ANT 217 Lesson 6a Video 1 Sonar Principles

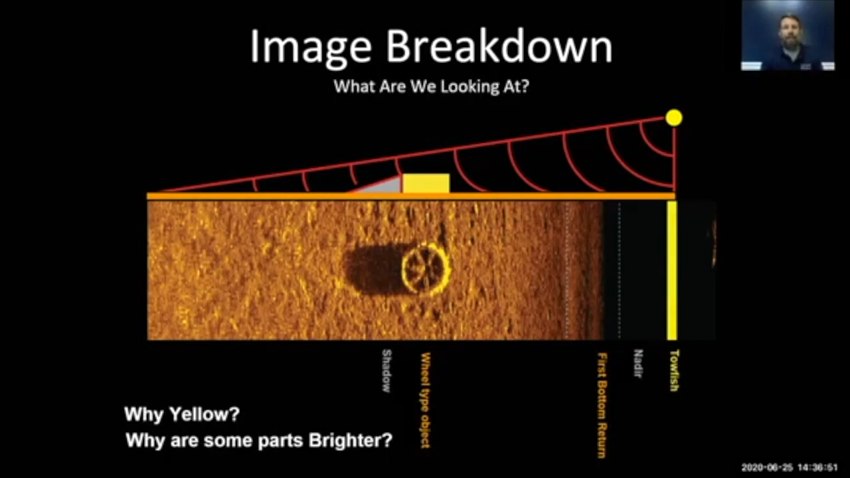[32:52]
they have very similar densities and if you're using a color that you're slightly colorblind to it could mesh those two colors together and you won't be able to see the difference between metal and concrete that's just a basic basic example